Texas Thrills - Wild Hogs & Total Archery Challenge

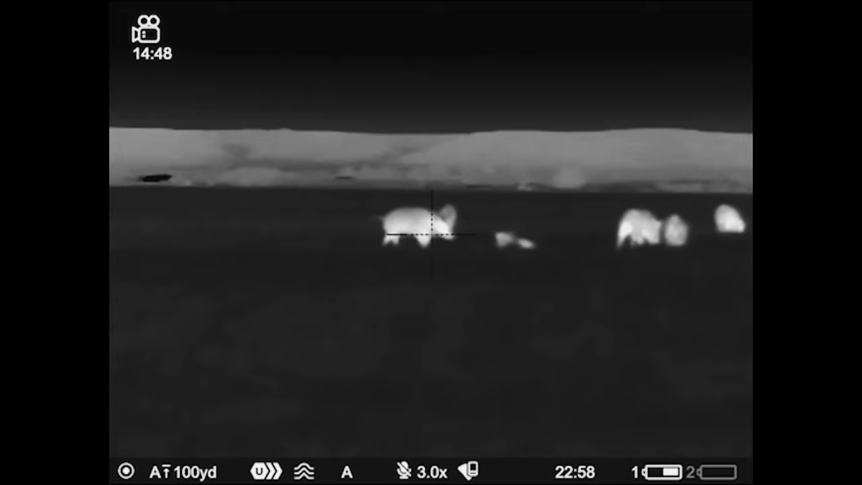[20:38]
As we run out of daylight, we wrap up our Texas hunt with some spot and stalk hunting using thermals.